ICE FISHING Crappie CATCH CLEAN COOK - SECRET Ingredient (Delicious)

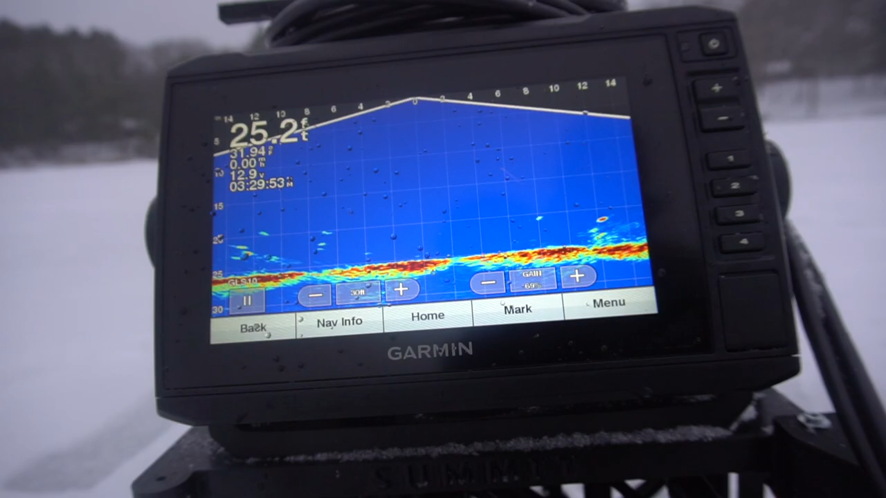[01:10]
So I'm going to go ahead overlay some clips and show you guys what it looked like on the Garmin Pan Optics. I had fish absolutely everywhere on the screen and they were just super super finicky.